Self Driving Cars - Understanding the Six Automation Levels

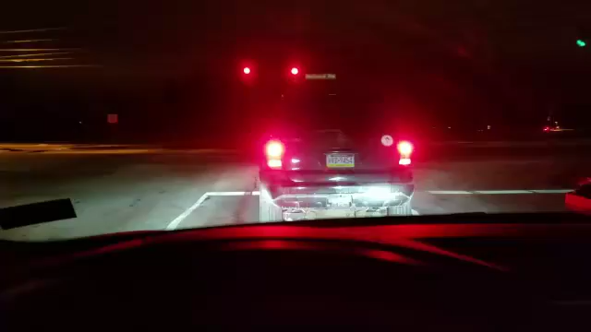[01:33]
Here you can see I'm in my Tesla with the cruise control set to 27 miles an hour. The car came to a stop at the red light. Once the red light turns green, the car in front moves forward, and the adaptive cruise control starts up again.
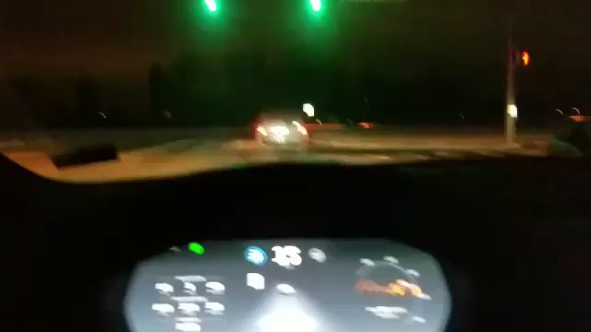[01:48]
Level 2, or partial automation, defines cars with multiple driver assistance systems that include both steering and acceleration braking.